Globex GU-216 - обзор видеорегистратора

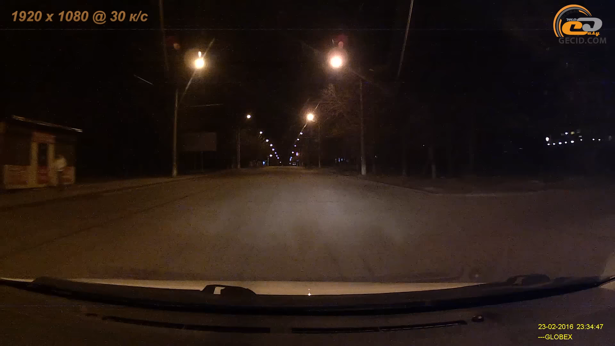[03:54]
Спешим сообщить, что Globox GU216 с честью с ним справился, обеспечив на выходе четкую и сравнительно качественную картинку. Да, где-то появляются шумы на черном фоне, где-то картинка становится слишком зернистой. Но самое главное, что это никак не мешает разглядеть дорожную обстановку в любой момент времени. Кстати, видеорегистратор довольно хорошо справляется с резкой сменой освещения и появлением в кадре ярких объектов – света от фонарей или фар встречных автомобилей. Так что, скорее всего, технология WDR или ее аналог здесь все же реализованы.